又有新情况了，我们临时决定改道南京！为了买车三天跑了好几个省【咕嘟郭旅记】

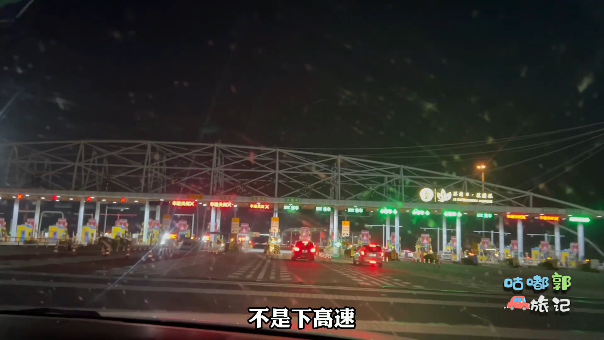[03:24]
我们要下高速啦不是下高速这是货收费站应该是进城区不收钱就是这间高速收费是吧对可以马上就要到南京了
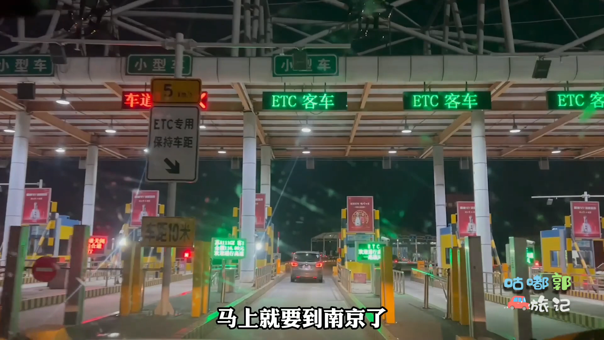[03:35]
天呐60元30元
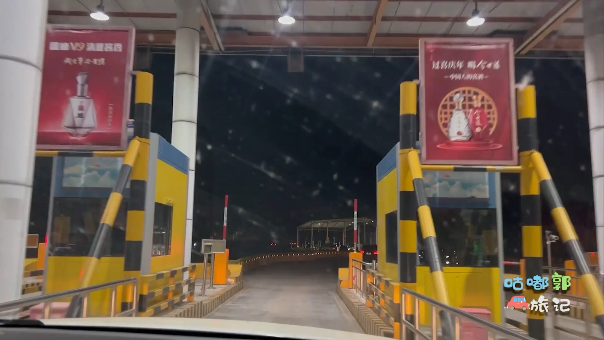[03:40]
正在通过拥堵路段长度700米预计通行时间6分钟啥情况
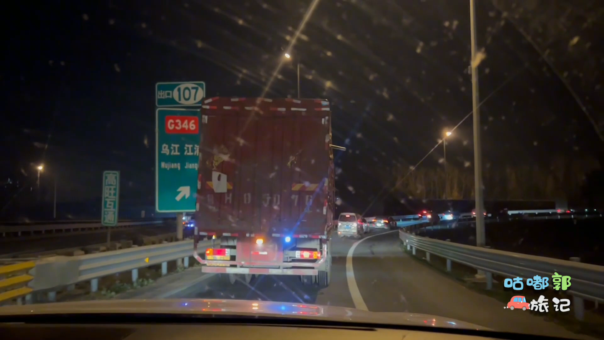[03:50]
就下绕车高速了这还开始堵车了这就是我为什么不喜欢大城市的原因好多朋友来上海玩啊来北京玩啊这大城市就这我在西藏啥时候堵过路堵过车是不是堵还挺长
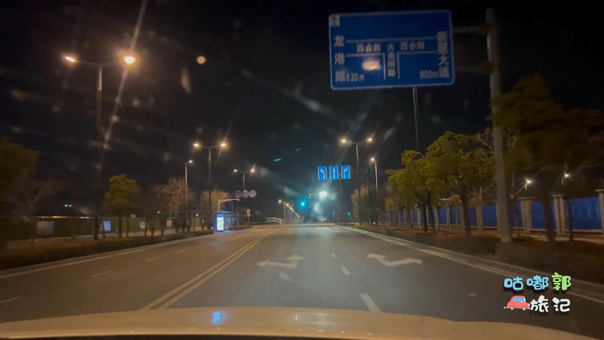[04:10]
我们这是已经到厂子附近了现实的应该是妈呀那这附近咱们怎么住啊是新座红绿灯坑60米多转
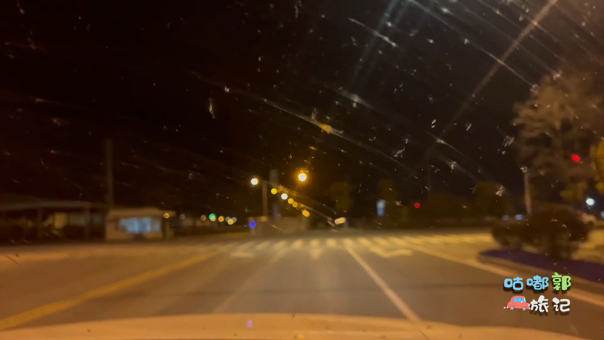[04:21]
妈呀真的到了这不是这不是进厂子了那么久对对对咱们到人家伊维克的厂子了我没注意
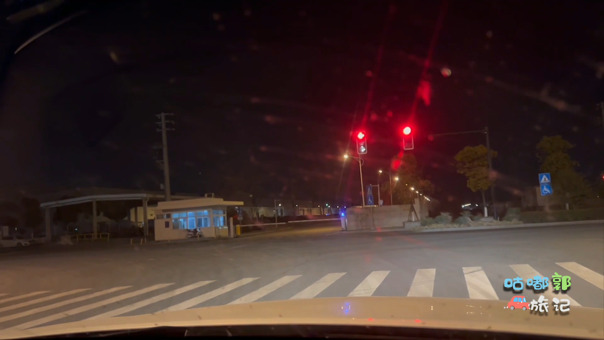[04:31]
这地方连个住宿的都没有啊60米多转找了一家酒店